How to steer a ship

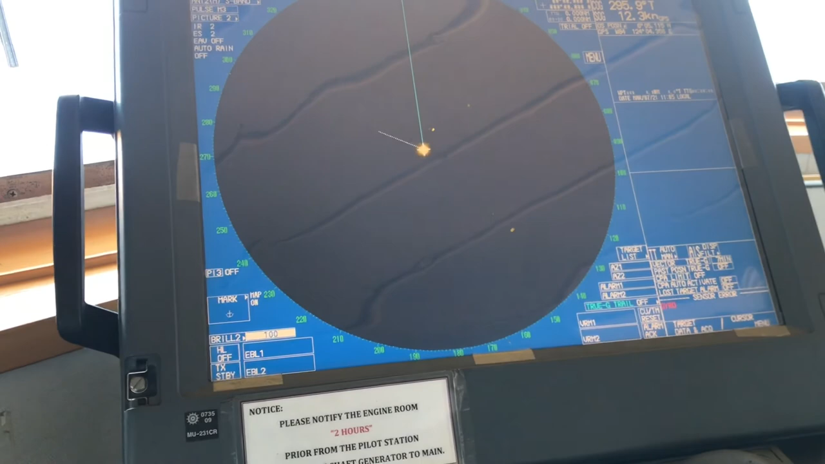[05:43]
Madami itong gamit Lalo na paggabi At lalo na Kapag umukulan Ito yung Ito yung tinatawag Nating radar